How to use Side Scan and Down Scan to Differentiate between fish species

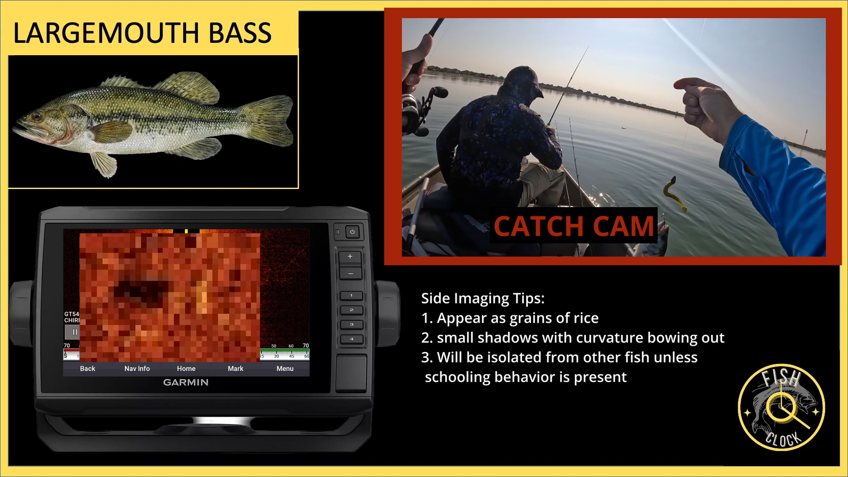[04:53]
And the height isn't important as that just indicates how high the fish was sitting up off the bottom. Now the down imaging isn't super intuitive. Actually, it looks similar to some of the other fish. So this is one of those cases where if you want to really hone in on a species of fish, you're going to have to use all of your knowledge about that body of water in addition to what
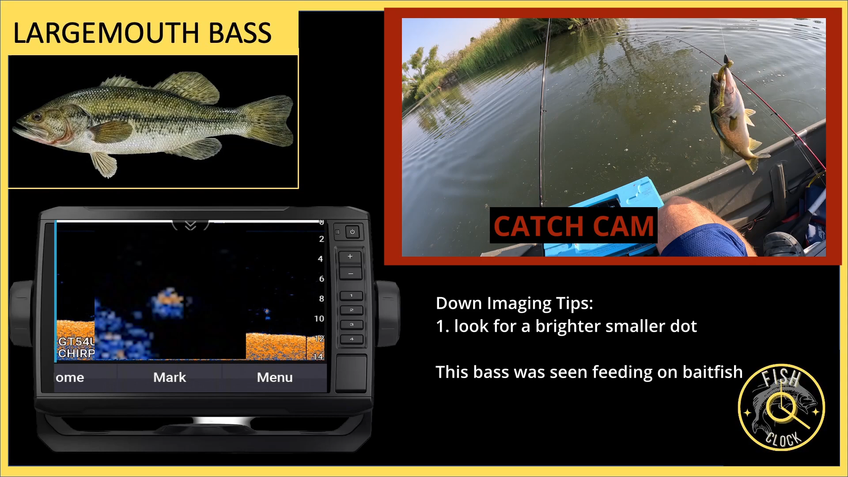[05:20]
structure you're fishing at to make a more educated guess. Okay, so now we're going to get a little bit into some technical details.
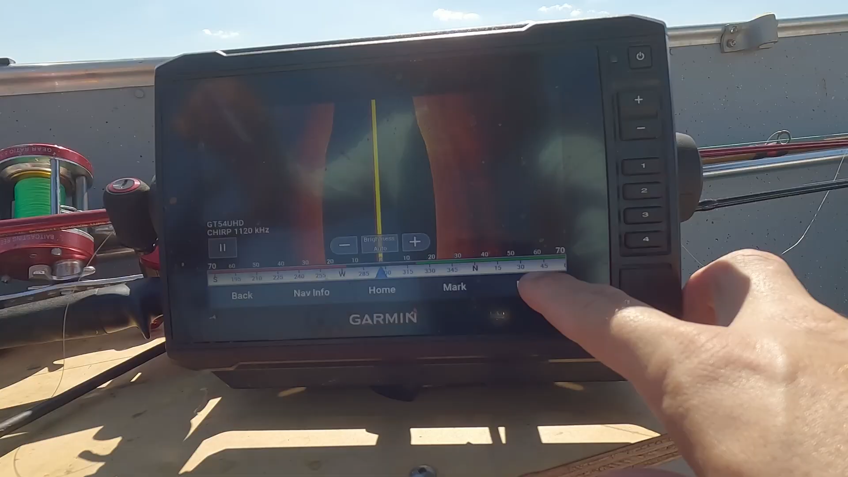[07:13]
That's the 1120 megahertz. There's also the 840 kilohertz and a few other transducers have different settings.
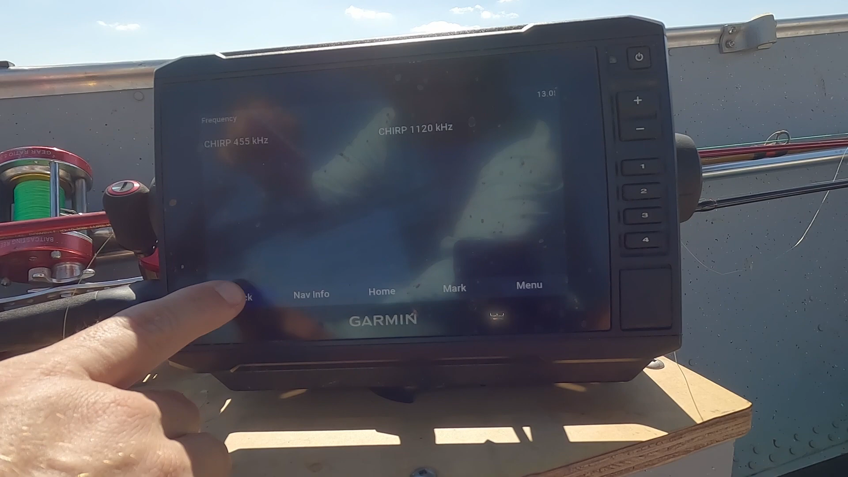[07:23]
Make sure you are in mega imaging mode. My third tip, guys, make sure you turn off auto range.
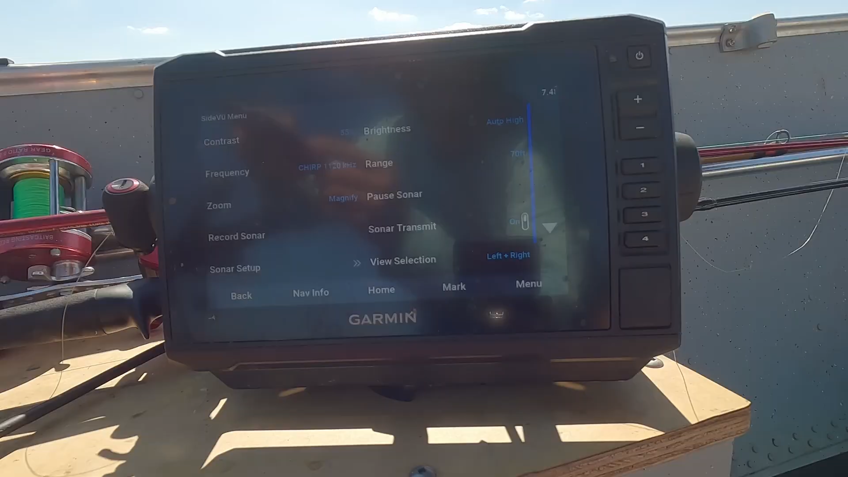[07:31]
Very important, okay?
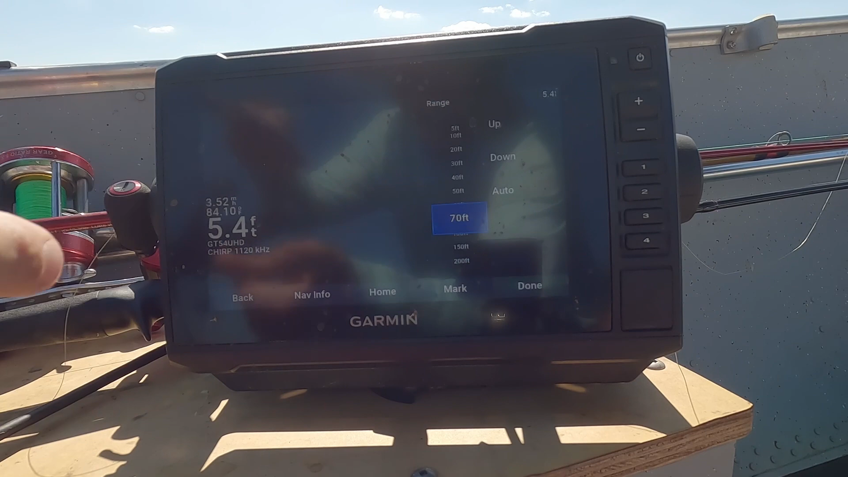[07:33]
On screen: depth 5.4 ft
When you change the range, what you're doing is you're changing the scale. So every time you go out and you fish, you're not going to get accustomed to what a fish looks like because you're changing the range all the time.
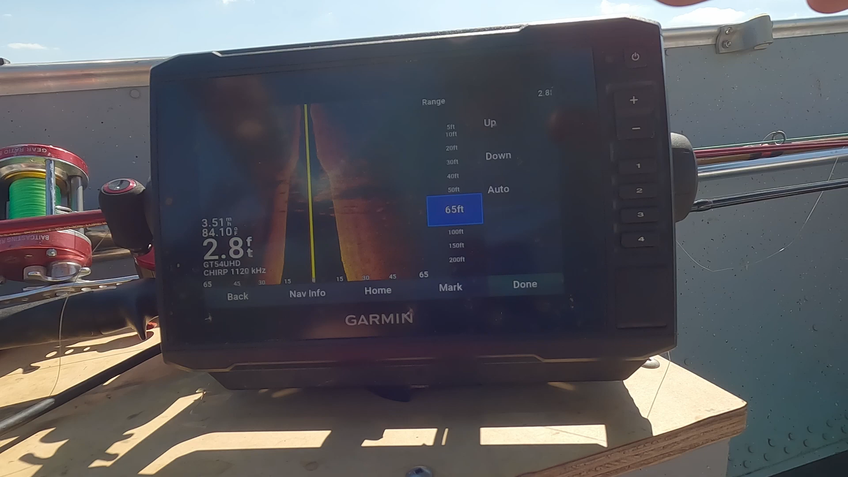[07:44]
On screen: depth 2.8 ft
Make sure that you change the range to manual.
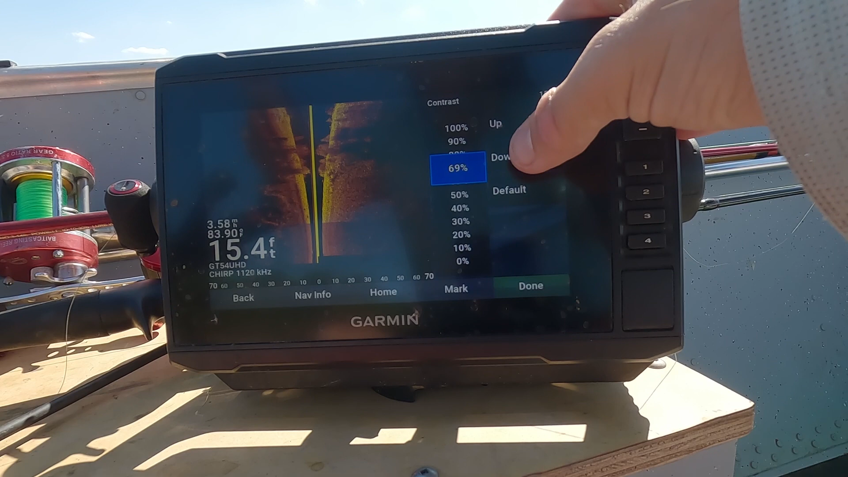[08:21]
On screen: depth 15.4 ft
Now, the reason for this is because it's harder to see shadows when you are over that soft bottom. So when you bump that contrast up, it allows you to get a clearer picture of those shadows.
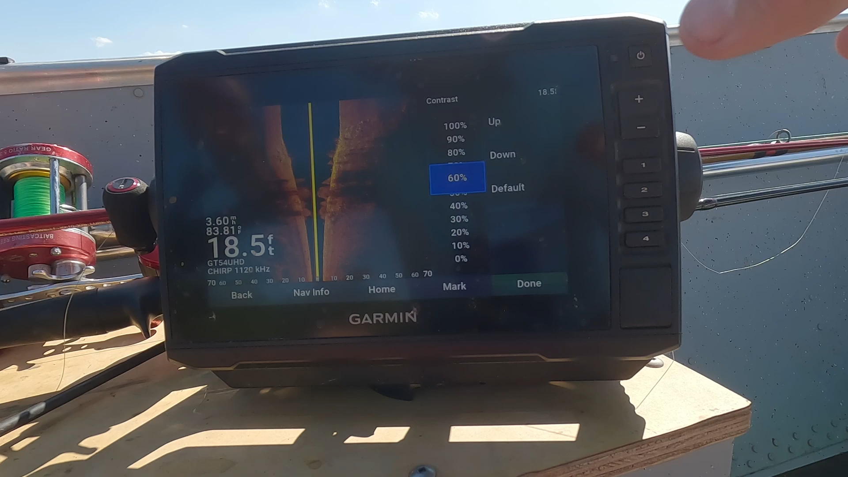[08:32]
On screen: depth 18.5 ft
On the opposite end, when you are over a hard bottom, you want to lower that contrast. My next tip here is on brightness and sensitivity.
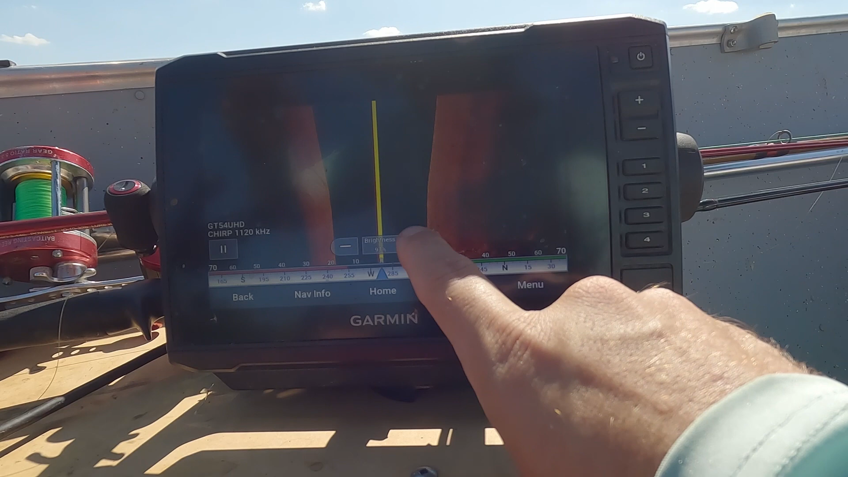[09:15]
Um, seldom I turn it down by a few, like I'll go down to like 97 or 95.